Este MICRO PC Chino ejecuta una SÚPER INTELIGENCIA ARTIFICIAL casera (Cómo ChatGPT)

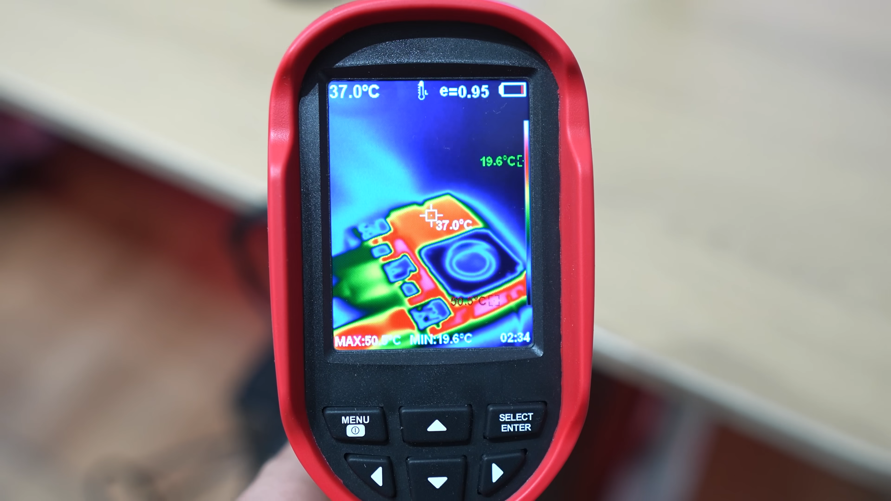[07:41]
On screen: spot 37.0°C, min 19.6°C
La prueba es que estoy ejecutando una en un micro ordenador que no llega externamente
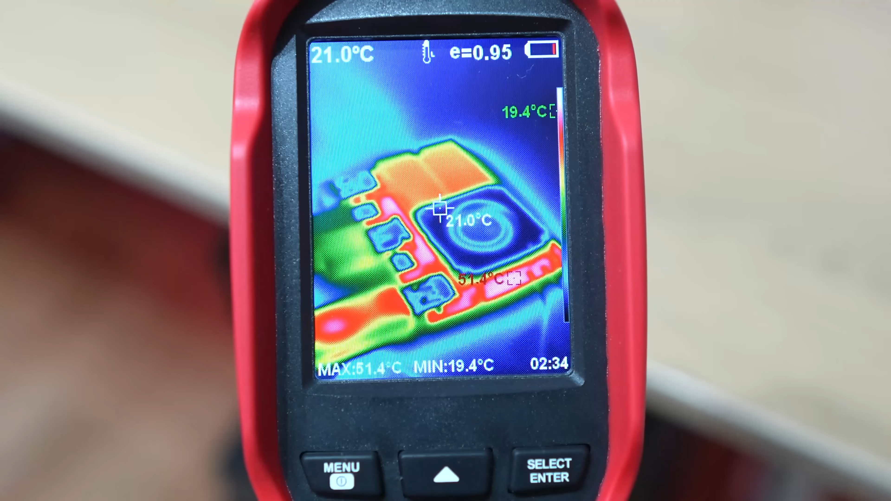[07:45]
On screen: spot 21.0°C, max 51.4°C, min 19.4°C
a los 60 grados de temperatura cuando está funcionando a tope.